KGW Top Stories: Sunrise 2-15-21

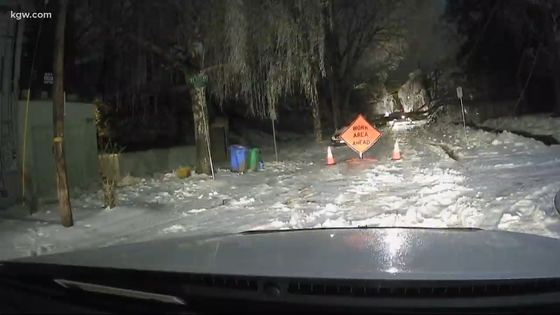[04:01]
You can see that there's a tree that has fallen, and it's now in the middle of the road, and there's a downed power line. And so, we're just going to be really careful. Obviously, we're not going to go down this street. We're just going to back up a little bit, but you can just see the damage on the street. Now, the trees are actually covered in ice right here, so you can just see those ice layers, and you can see the road really hasn't been plowed. This is one of those side streets that we've been talking about. We're right off Sandy Boulevard. So, Sandy was all right. You can drive on Sandy all right.
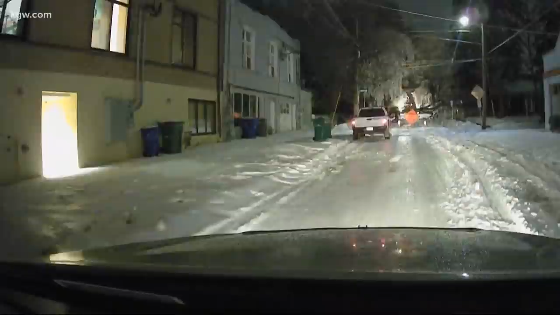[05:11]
So, like I keep saying, everyone just needs to drive slowly. It's really, really slick out, and your car is going to sway back and forth. So, everyone just be really careful out on the roads this morning, and we will keep following everything.